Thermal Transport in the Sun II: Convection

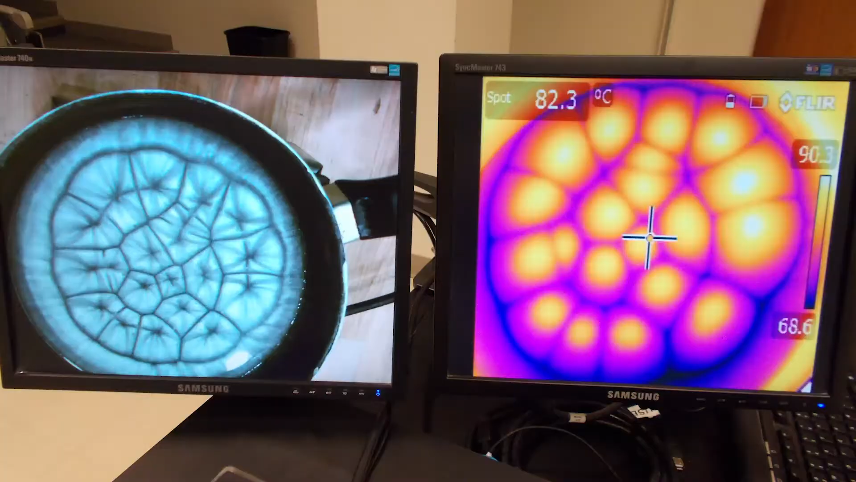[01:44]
On screen: spot 82.3°C
Here you can see two screens with a visible image on the left and an infrared image on the right of the convection cells in the silicone oil.
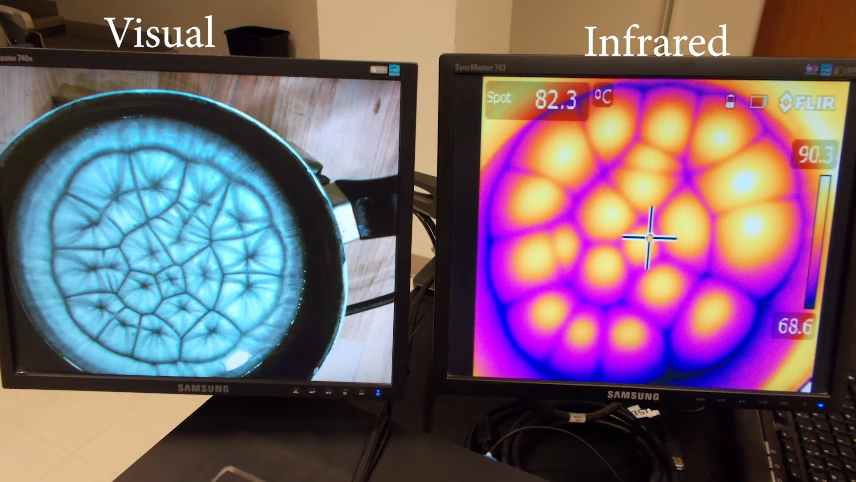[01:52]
On screen: spot 82.3°C
Realize that in the infrared image, temperature is indicated by color.
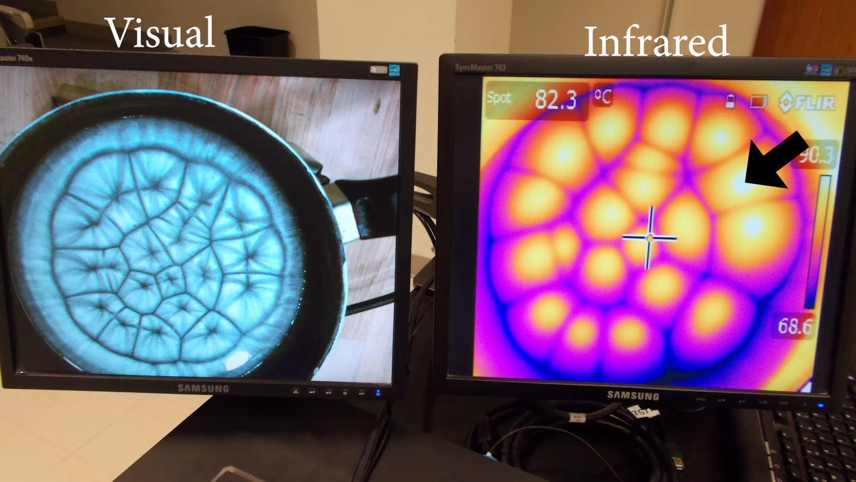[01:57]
On screen: spot 82.3°C
The white and bright yellow regions are hotter, while the dark and lavender regions are cooler.
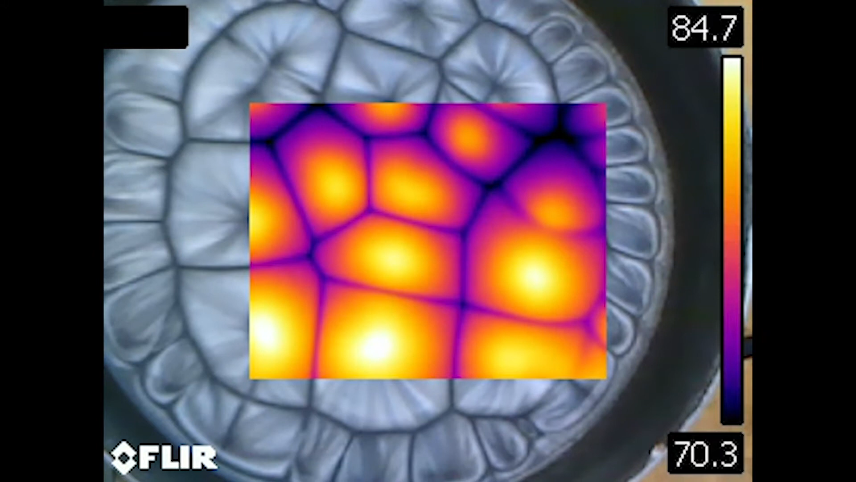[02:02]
So material we saw moving upward in the visible video is shown to be hotter in the infrared image, while material circulating downward is cooler.